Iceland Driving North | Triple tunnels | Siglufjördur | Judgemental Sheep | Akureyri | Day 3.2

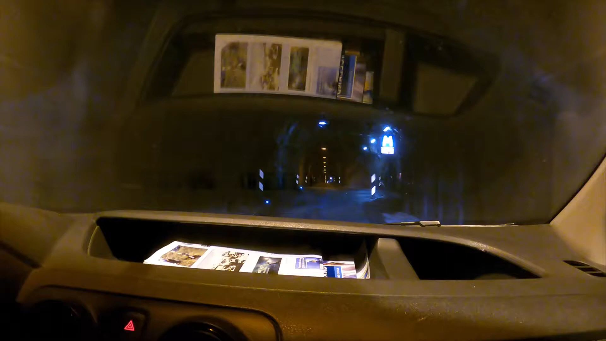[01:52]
So as you can see, this is definitely creepy tunnel number one, and you can see there are pull-offs over to the right-hand side for when you see headlights coming towards you.
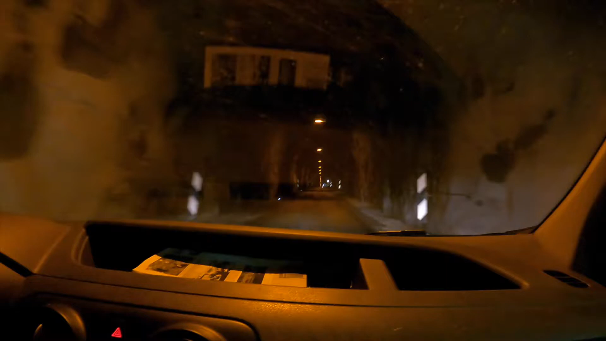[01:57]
You just need to veer off and wait for them to pass.
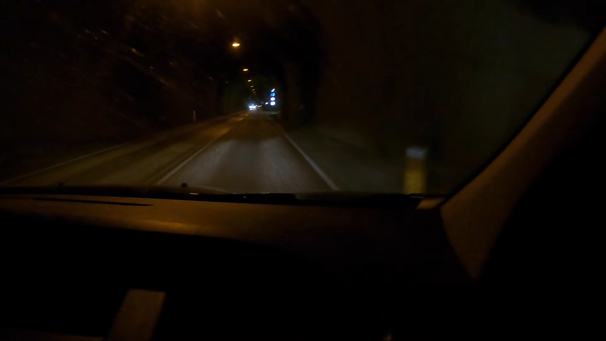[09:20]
and you'll see here just on the right that little blue sign that is the camera sign